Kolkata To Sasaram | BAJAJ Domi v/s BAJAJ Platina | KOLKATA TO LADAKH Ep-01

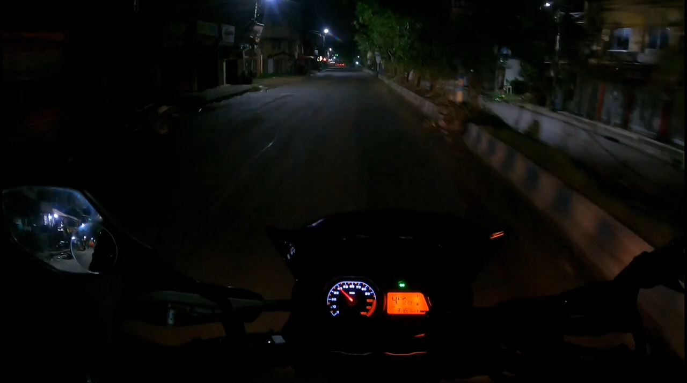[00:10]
और आप सभी को फिर एक नया ब्लॉग में स्वागत। अभी टाइम हो रहा है 12:45 बजे, तो आज है 25 तारीख रात को हम लोग निकल गए कोलकाता से अभी लद्दाख के लिए।
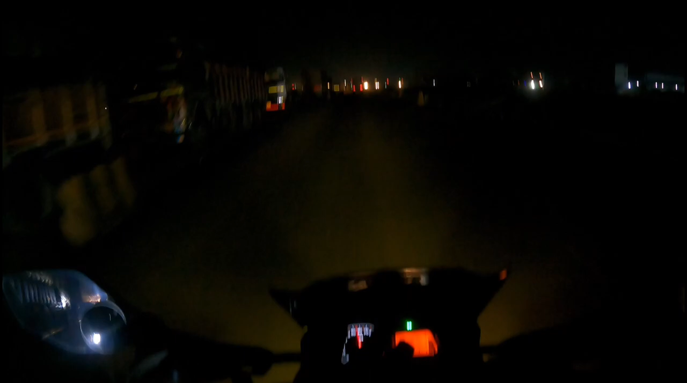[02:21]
एग्जैक्ट टाइम क्या है मुझे अंदाजा नहीं है अभी।
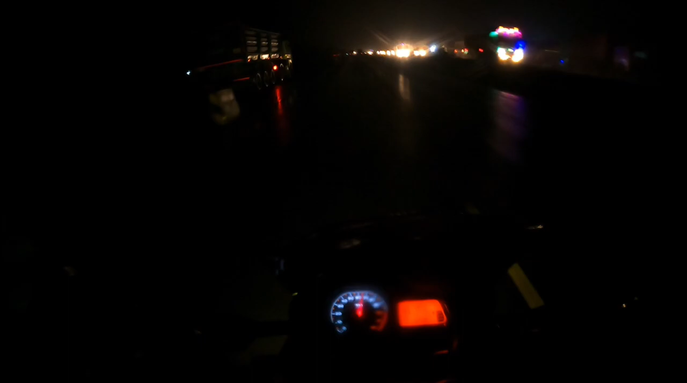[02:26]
भाई साहब इधर पूरा बारिश चालू हो गया,
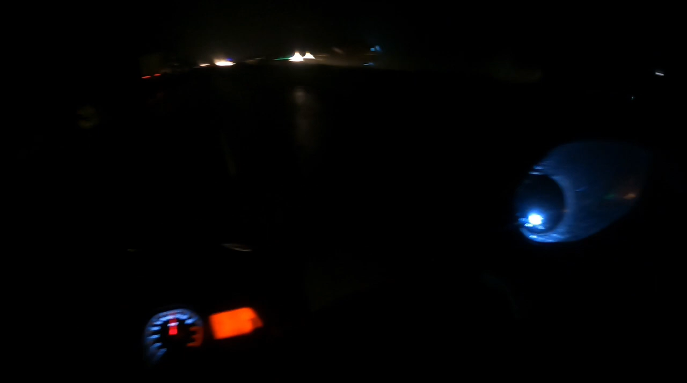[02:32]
लेकिन प्रॉब्लम ये हो रहा है कि बारिश पहले थोड़ा हो चुका है बारिश, लॉरी के चक्का से जो पानी आ रहा है ना,
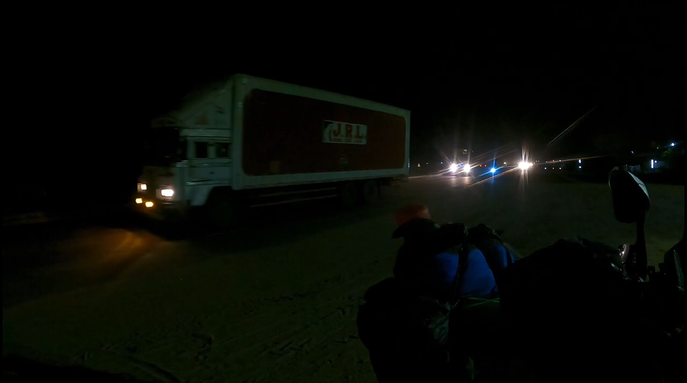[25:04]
बाइक सब देखो, जो इधर का बाइक है वो सब बाएं तरफ जा रहा है, दाएं तरफ कोई नहीं जाएगा।